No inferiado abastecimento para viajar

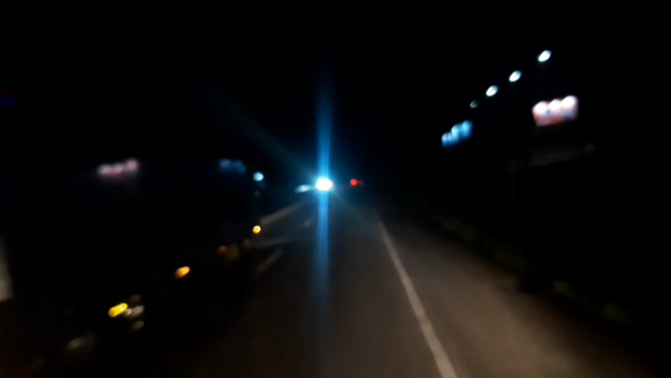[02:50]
É galera R-235 aí Vem o busão aí Nessa noite escura Quinta-feira Troquei o óleo aí No outro vídeo eu falei Troquei o óleo do cargueiro aí
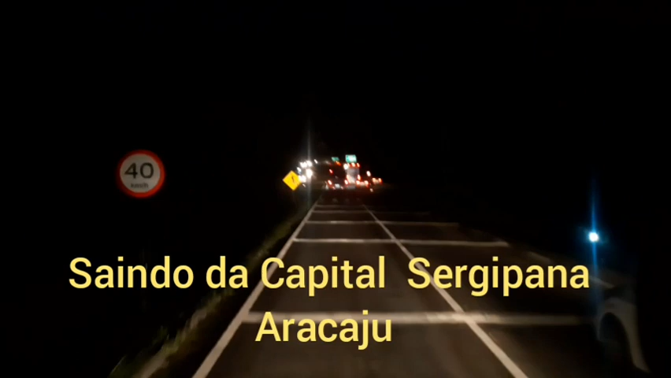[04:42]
Quarenta km por hora Mostrar aqui a saída de Aracaju Tá no escuro Isso aqui é tudo É lâmpada aí Mas disse que roubaram a esfriação Vai tá apagada Até lá fora Aqui é o viaduto
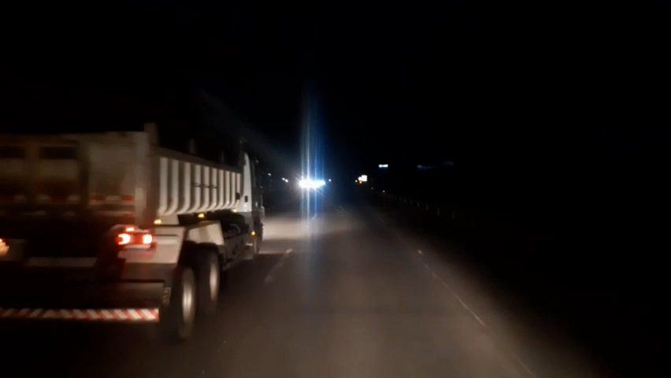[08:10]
E Xande né Toda essa galera aí Familiar aí Um forte abraço Um forte abraço E um cheiro No coração De todos Aqui a Volvo Caminhões A nossa retaguarda Ante essas luzes E nós vamos mostrando aí Algumas cidades Por aí Pela frente Galera Beleza Beleza então
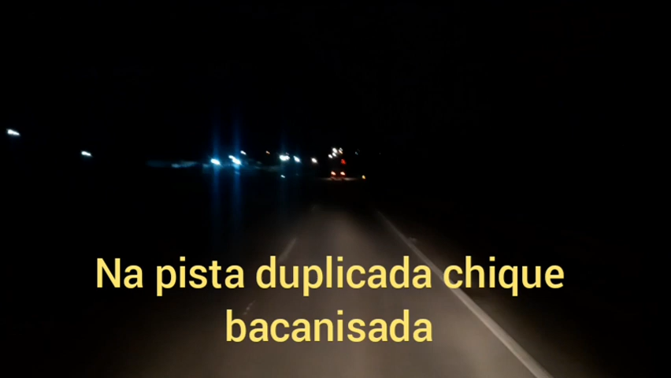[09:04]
Aqui tem o posto Aqui A pista tá muito quebrada Tem cada buraco Você tem que tá saindo de faixa
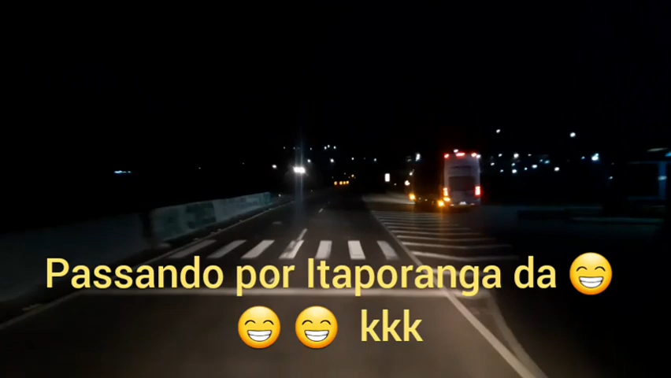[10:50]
E aqui A retaguarda Aqui é direito Você vai pra cidade Pro centro Da cidade De Itaporanga Da ajuda Passando Carretona
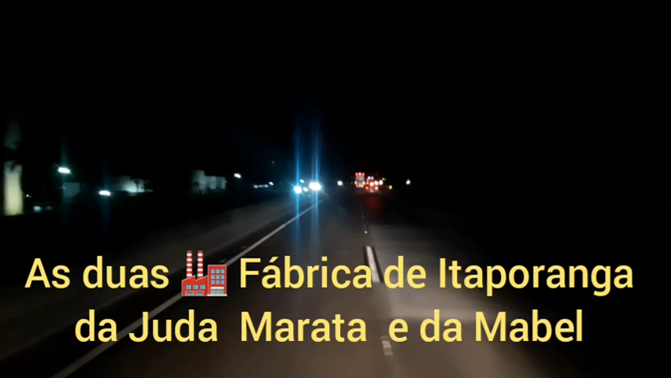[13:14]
Passar Passar Passar Para esse lado Que tem uns Vácuos Danados Ali Se quiser Passa Por aí Pista Quebrada E aqui Tem a Transportadora Comando Comando Diesel Uma grande Transportadora Ela tem quase Todos os estados Do Brasil Que é muito grande